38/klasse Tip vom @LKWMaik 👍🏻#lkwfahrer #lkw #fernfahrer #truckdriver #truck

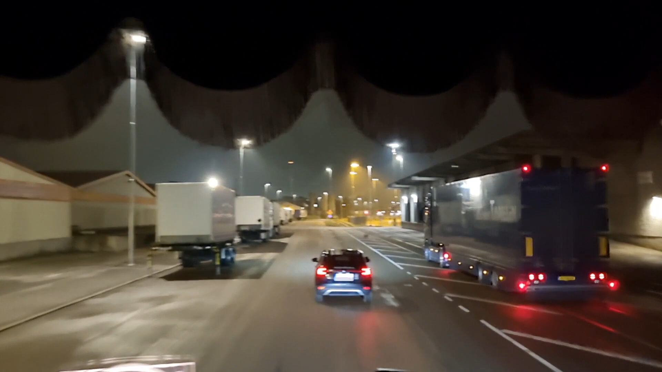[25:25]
Fahrschule, Alter. Warum fahren die denn hier mit
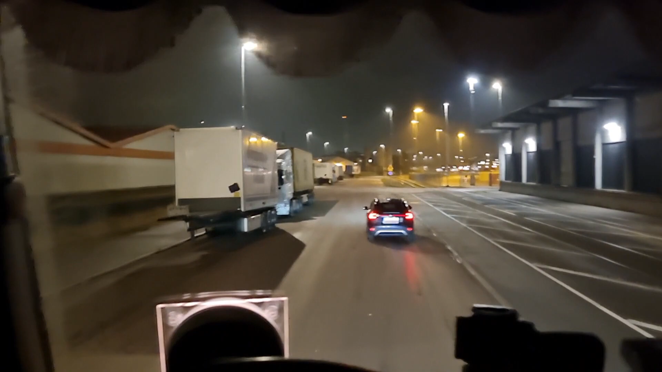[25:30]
20 km/h? Mann, Leute, das ist Industriegebiet hier. Macht das auf der Straße da fertig. Mann. Was soll man denn hier im Industriegebiet bei der Fahrschule bitte lernen? Hier sind keine Ampeln, gar nichts. Hier kommt keiner rechts vor links.
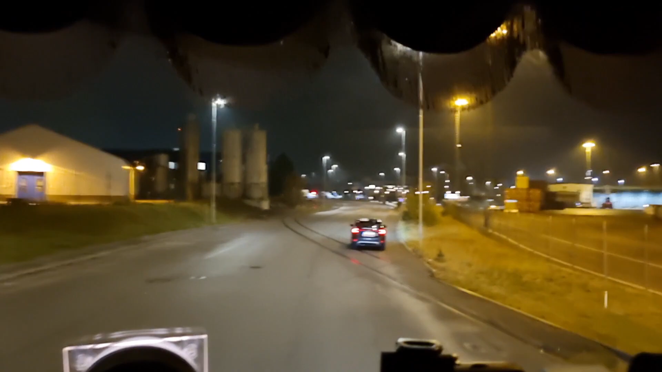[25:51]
Naja. Nu. Oh. Wahrscheinlich kommt der Fahrer auf das, der kommt wahrscheinlich auf der Straße noch gar nicht klar. Ich denke mal, deswegen fährt der Fahrlehrer erstmal hier. Ja, das wird sein.
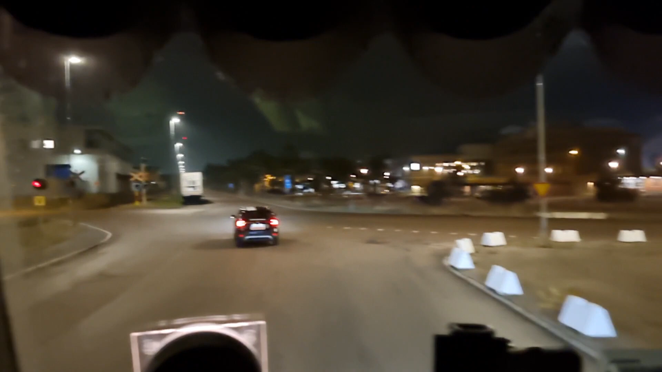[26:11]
Damit der Kollege erstmal überhaupt ein Gefühl fürs Auto
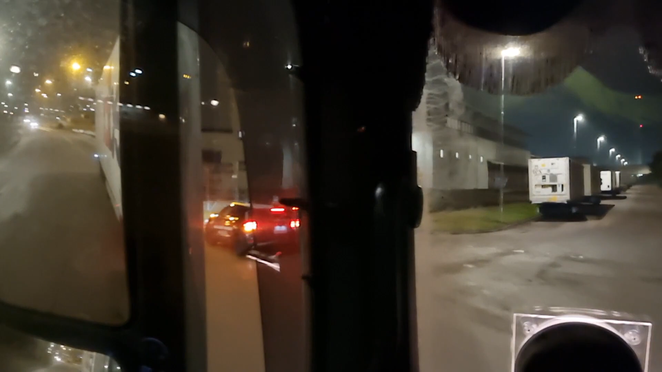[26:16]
bekommt.
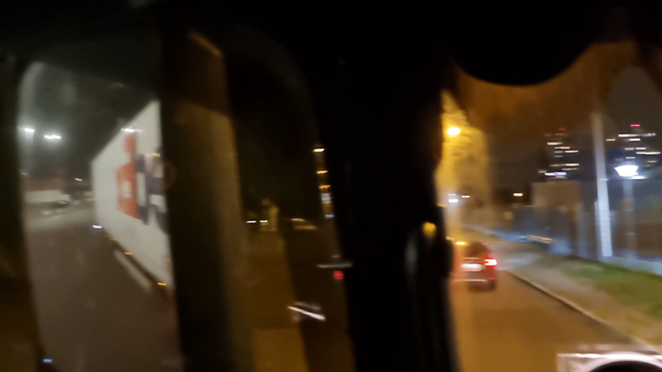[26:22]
Wow, heftig. Der kann den PKW gar nicht gerade halten. Jetzt biegt der auch noch rechts ab.
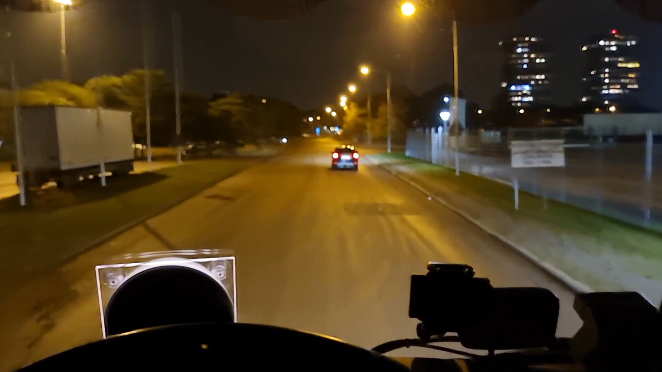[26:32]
Fahr doch geradeaus, Mann. Ah, macht er auch.
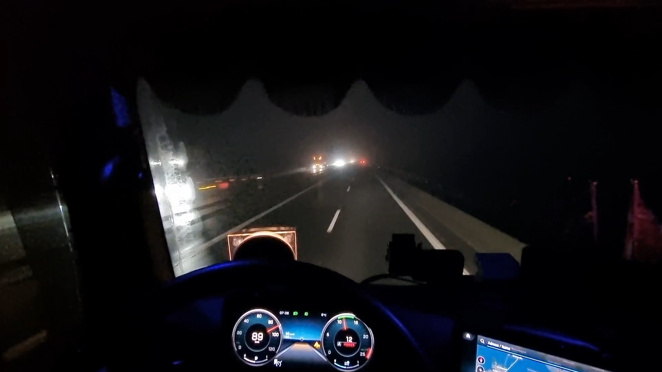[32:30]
Jetzt sieht man hier die Seitensprossen. So ein bisschen. Schon echt ein Bebelwetter, ne? Bäh.